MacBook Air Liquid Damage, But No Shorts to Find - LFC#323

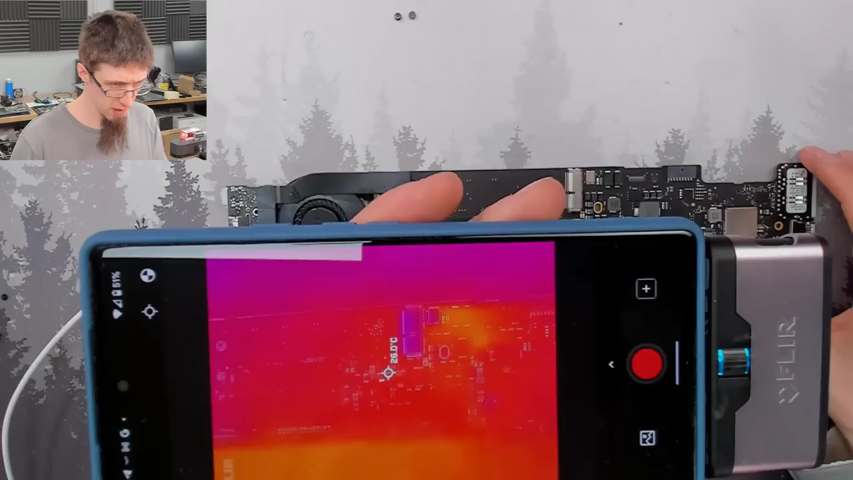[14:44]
So if I bring my hand in, this area is a little bit warmer.